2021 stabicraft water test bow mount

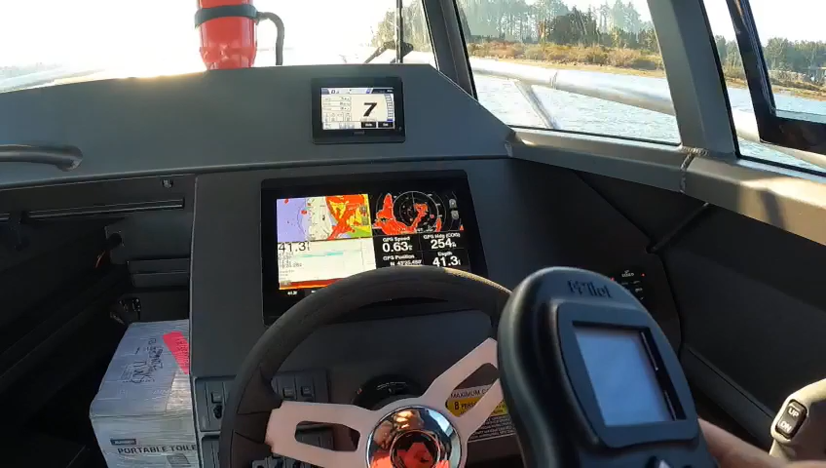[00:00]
celebration on this as far as the compass goes so if you hit end that's navigate so we're doing
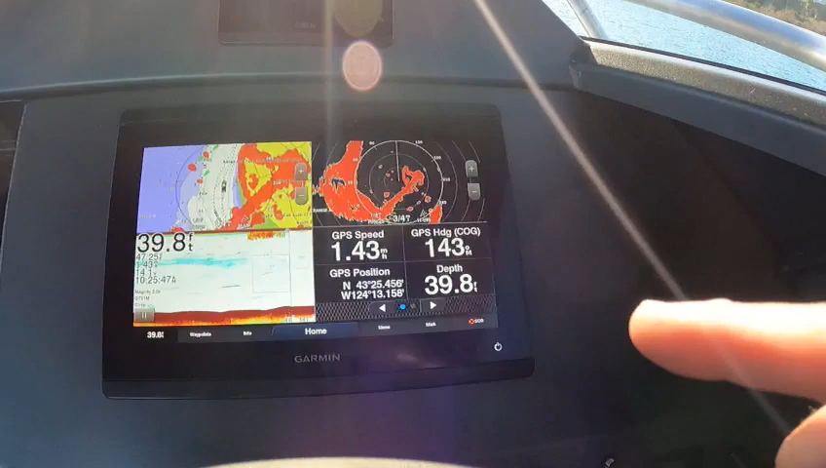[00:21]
we're at 1.43 on the speed 139 138 so it's going to be about 137 138 139 is where it's going to end up on the course right here
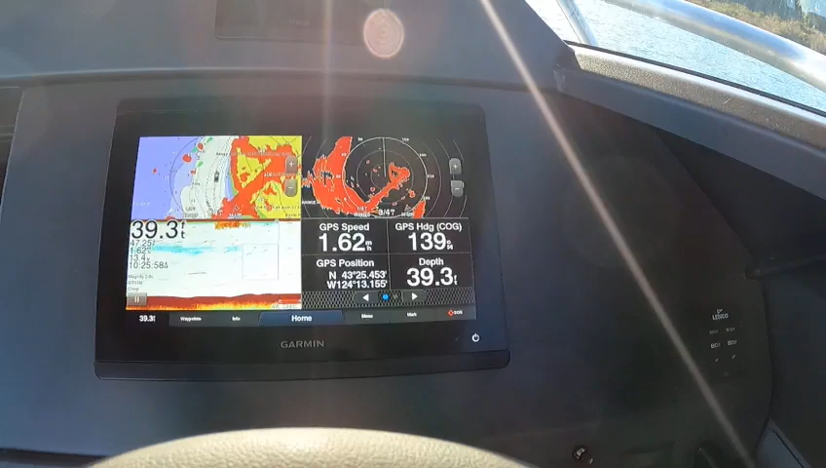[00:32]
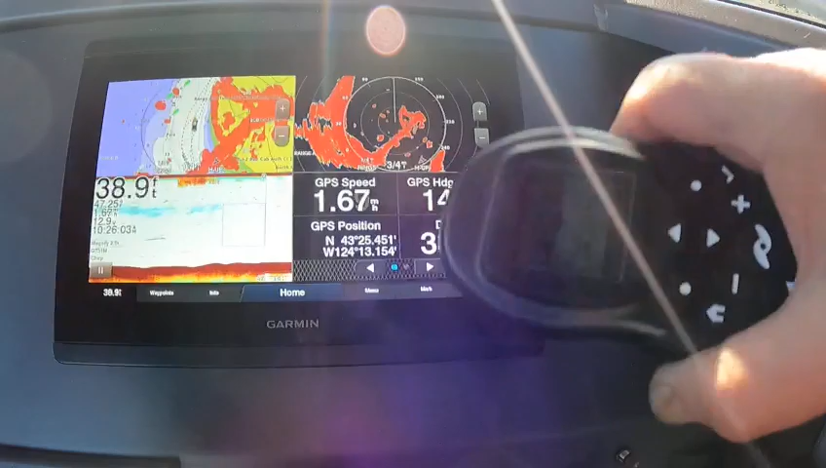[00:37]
and speed is 168 and this will say hand up here for navigate there's 139
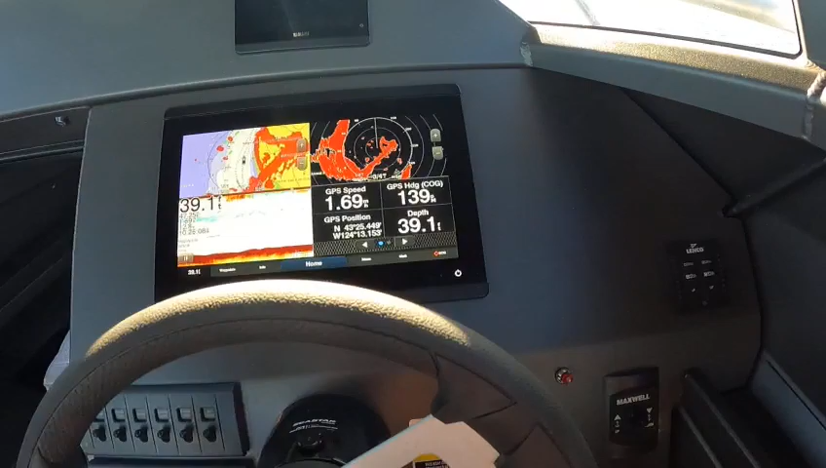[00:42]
it's going back to that your speed starting to drop it's going to try to find the best position to take
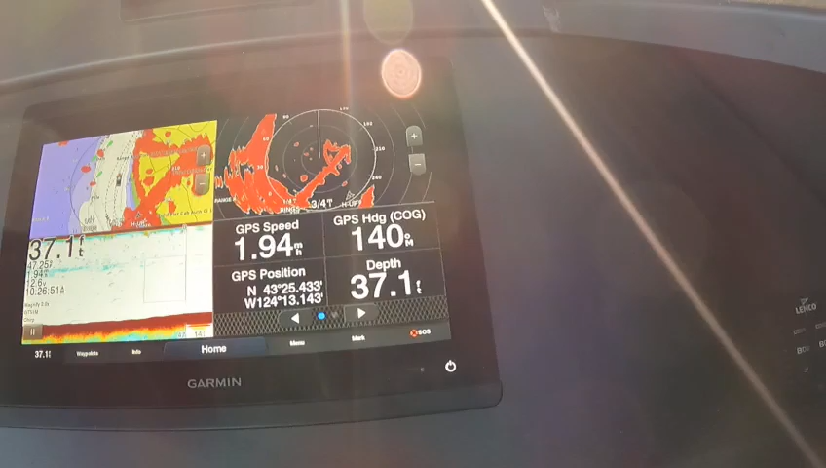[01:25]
yep there you go one three nine
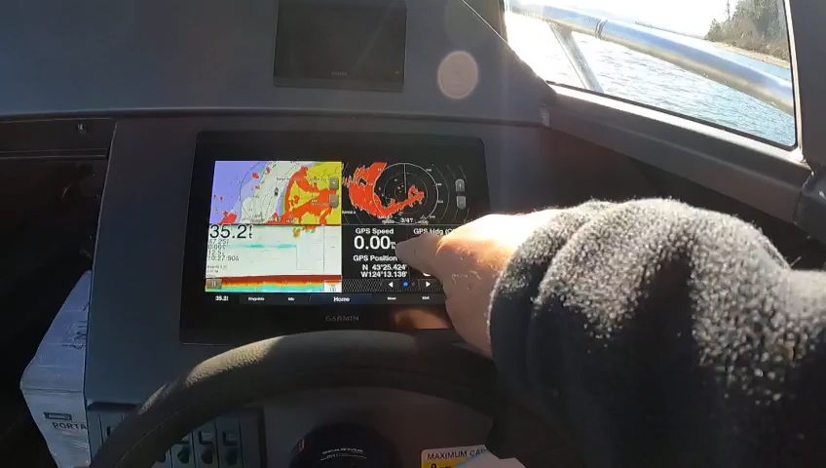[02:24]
so this is on the spot log 0.00 we're doing zero miles an hour at 302 and that's where it wants to stay right there so it's holding your
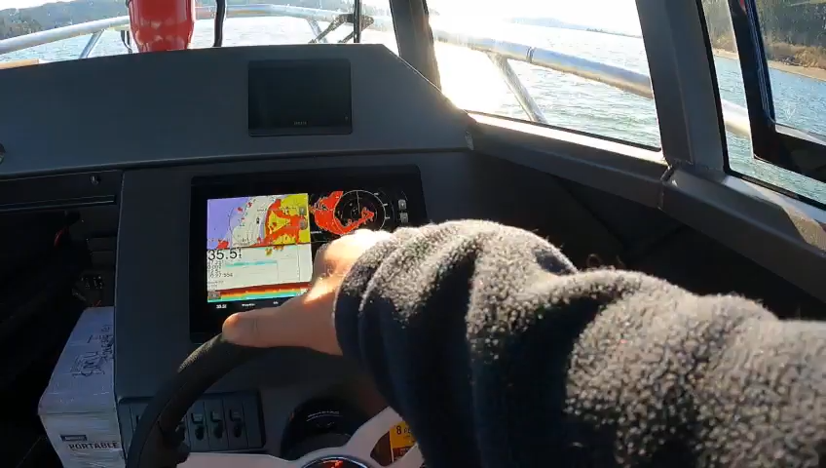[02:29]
heading and your speed so we're dead stopped pretty cool